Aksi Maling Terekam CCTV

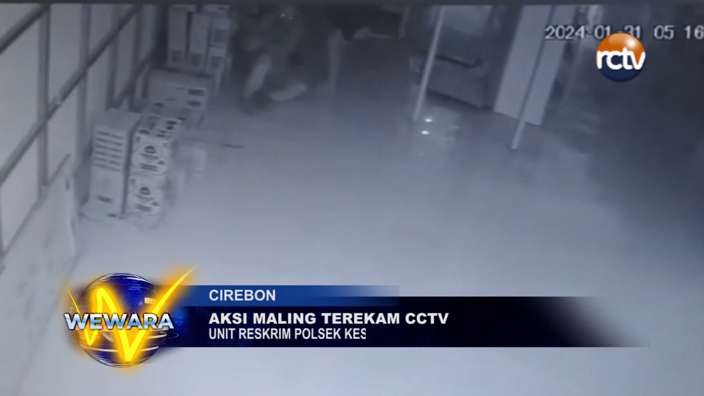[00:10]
Aksi pembobolan minimarket di Kelurahan Karya Mulia, Kecamatan Kesambi, Kota Cirebon ini terekam CCTV. Dua pelaku yang masuk melalui atap belakang tampak memasuki minimarket usai turun dari atas pelafon.